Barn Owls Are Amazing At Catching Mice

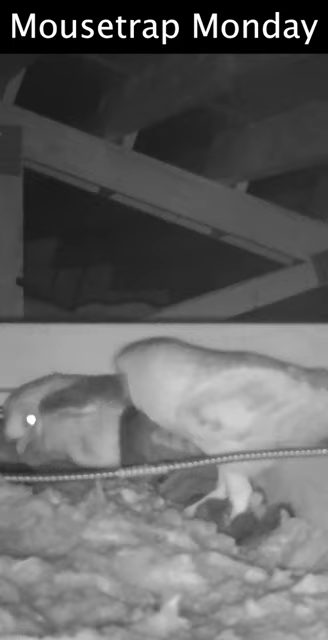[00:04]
Today for Mousetrap Monday, I'm going to share some fascinating footage of a breeding pair of one of nature's most efficient rodent killers, the barn owl.
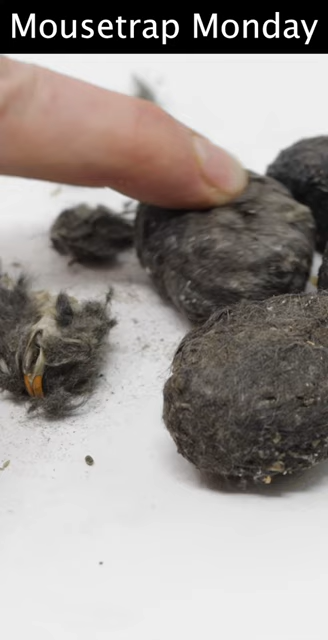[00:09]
Now what I have here are barn owl pellets, which are basically the undigestible remains of a rodent meal.
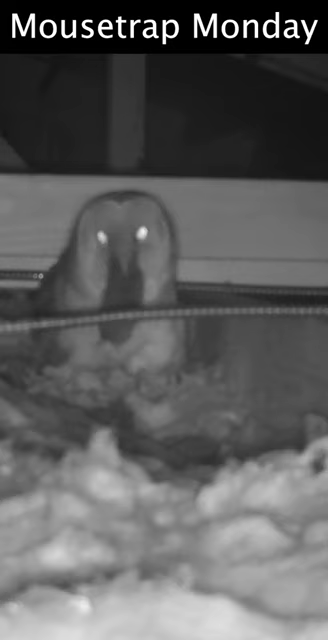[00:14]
They swallow the mouse or vole whole, digest what they can, and then cough up the bones and fur.
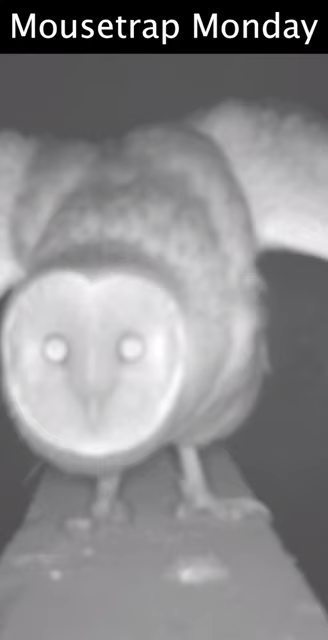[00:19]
Recently, I noticed a pair up in the barn rafters.
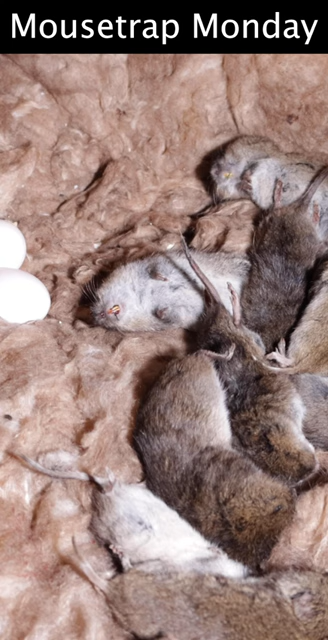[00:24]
When they flew out, I went up to investigate, and what I found was a nest with several eggs and a ton of dead voles around it. I was curious why they left so many uneaten rodents around the nest, so I set up the motion cameras.
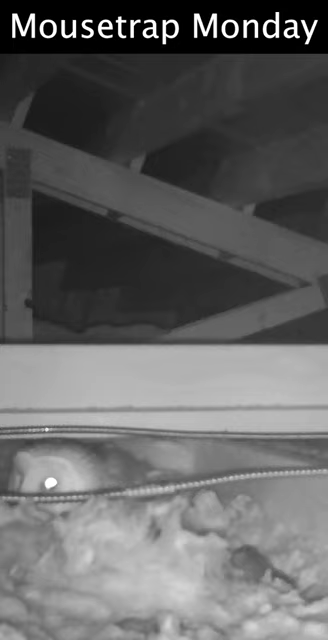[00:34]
What I discovered was the female would sit on the nest, and the male would bring her a prize he caught. Every 15 to 30 minutes, he'd catch a new mouse or vole, jump on her back real quick and breed, and then go do it again all night long for week after week. That's a lot of mice and voles he's catching just to impress a lady. But I guess it makes sense. A female is going to want to pair up with a male that will help feed the young.